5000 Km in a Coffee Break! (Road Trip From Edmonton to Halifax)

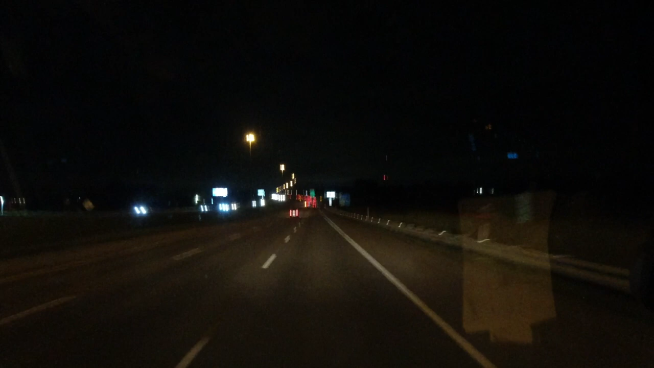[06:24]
We're about to make a turn-off here. But anyway, just a little nighttime shot for you. All right, crush on. Probably can't see me too well, but here we are at Cousin Jean-Luc's in Trois-Rivières.